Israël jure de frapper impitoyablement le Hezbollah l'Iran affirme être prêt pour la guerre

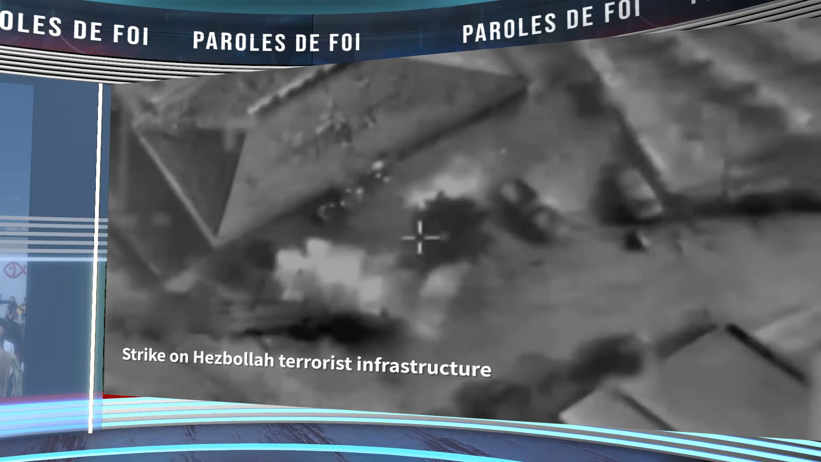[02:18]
des postes de missiles anti-chars et des lanceurs de missiles sol-sol.
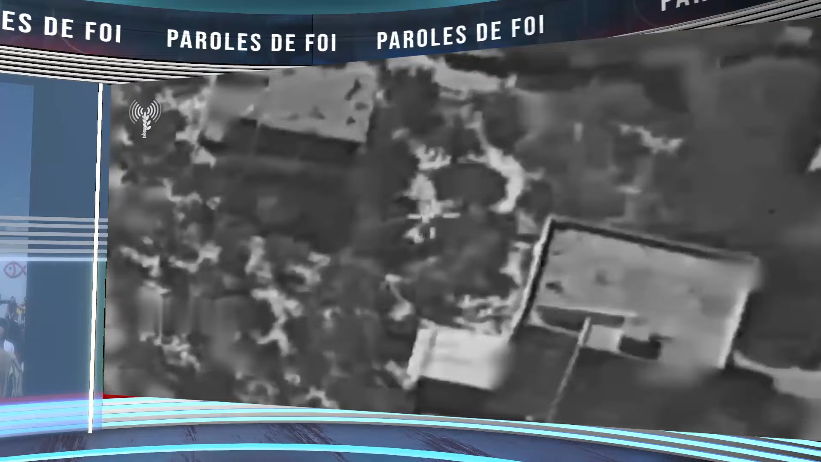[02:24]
Tzahal a en outre noté que, lors d'une des frappes, les troupes ont identifié plusieurs terroristes entrant dans une structure dans la zone.